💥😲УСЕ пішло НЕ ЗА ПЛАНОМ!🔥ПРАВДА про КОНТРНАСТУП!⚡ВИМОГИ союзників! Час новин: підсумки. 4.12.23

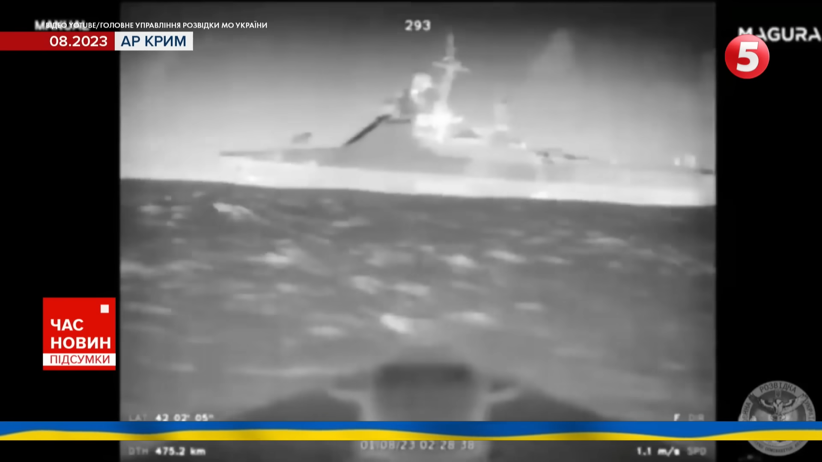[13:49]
1 серпня з'явились новини про те, що Україна атакувала трьома морськими дронами патрульні кораблі Росії Сергій Котов та Василій Биков. Та вже за декілька днів у Чорному морі втратив боєздатність корабель Оленегорський-Горняк.
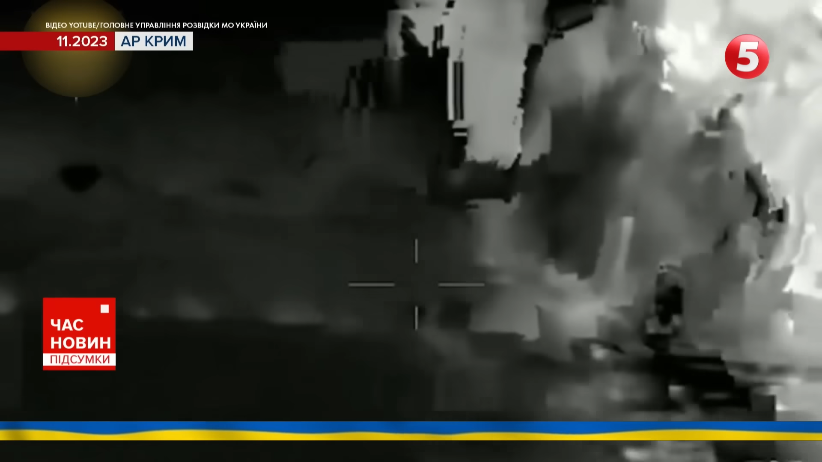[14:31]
Атаки продовжились і восени. Наприклад, в листопаді головне управління розвідки офіційно підтвердило,
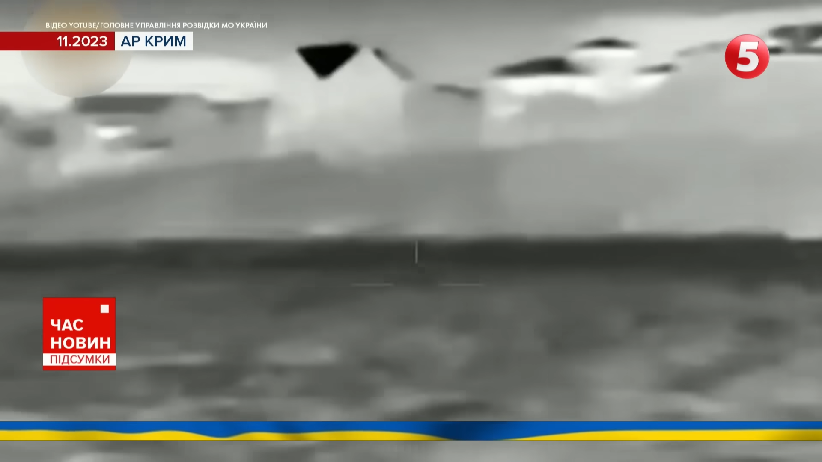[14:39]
що завдяки проведеній вночі спецоперації в окупованому Криму уражено катери класу «Серна» з екіпажем і бронетехнікою.